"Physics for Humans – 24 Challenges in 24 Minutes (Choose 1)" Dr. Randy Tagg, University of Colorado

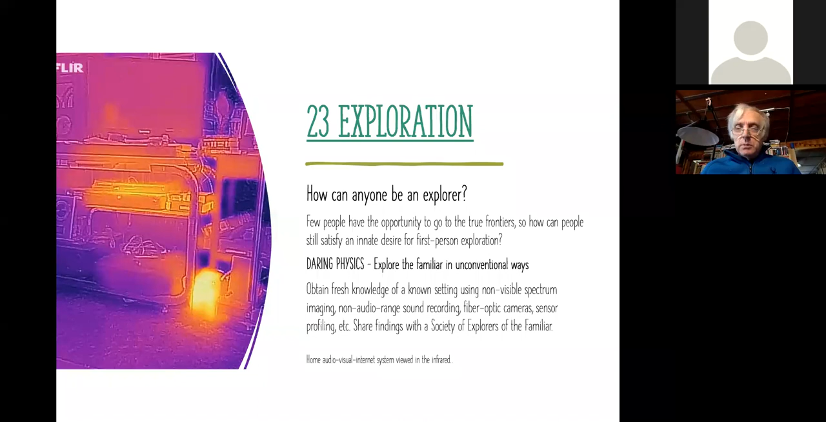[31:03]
This picture is an infrared photograph of my home stereo system. And so it'd be fun to use physics to, to just set up your own, what I call society of explorers of the familiar and engage people to, uh, to, you know, rediscover what's around them. Um, and finally future humans. Um, I think of future human humans in two ways.